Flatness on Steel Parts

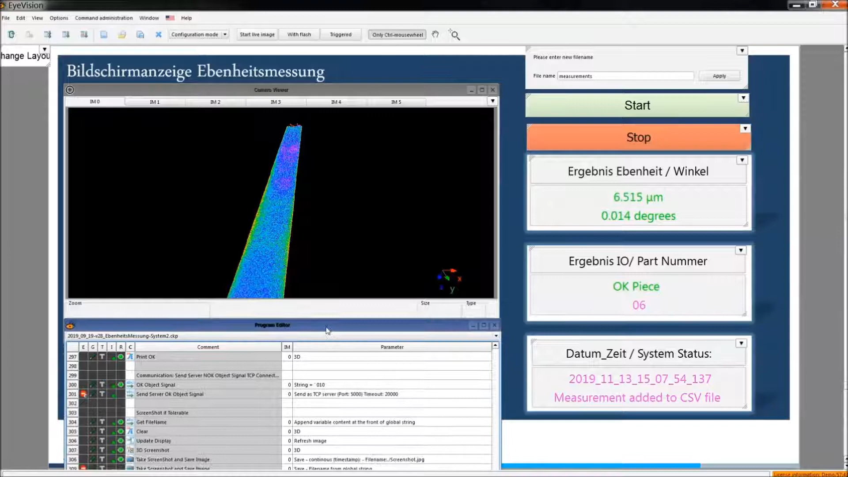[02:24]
This is offline point cloud. But right now we are just loading the already obtained one and do some operations. For example let me explain you some important features of this program.
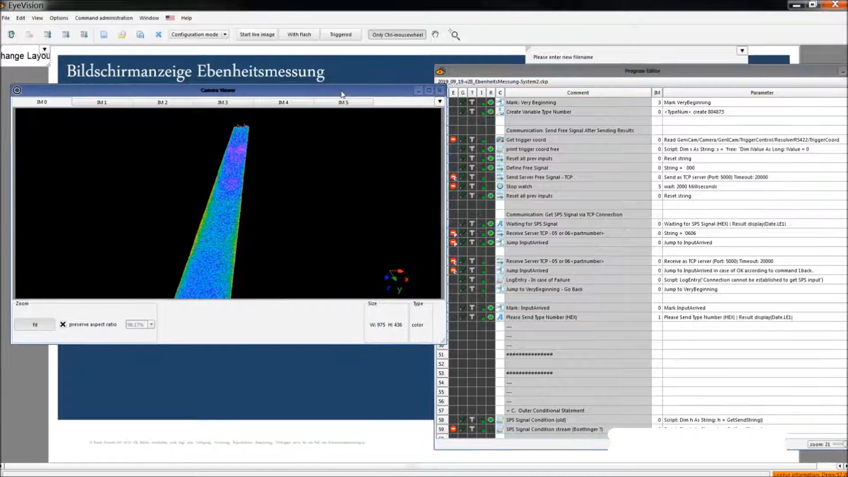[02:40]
We do communication using PLC, TCP IP communication. There are some communication commands in this program such as this one. We define the port number and define the data format.
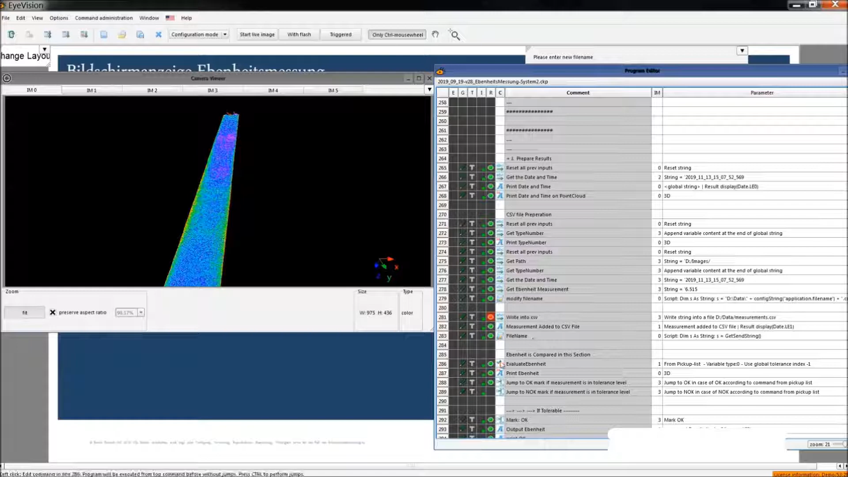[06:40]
We find the angle in here. The next command I would like to show you is this evaluation command. For example the customer said that his tolerance is 30 micrometers.
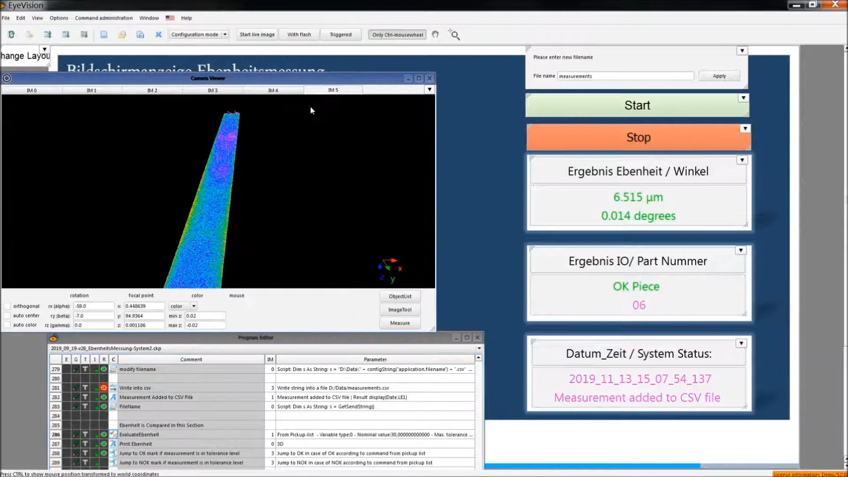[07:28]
And as I said, the raw data which is available in the fifth image memory is also saved in the local PC. And additionally, we also save the screenshot.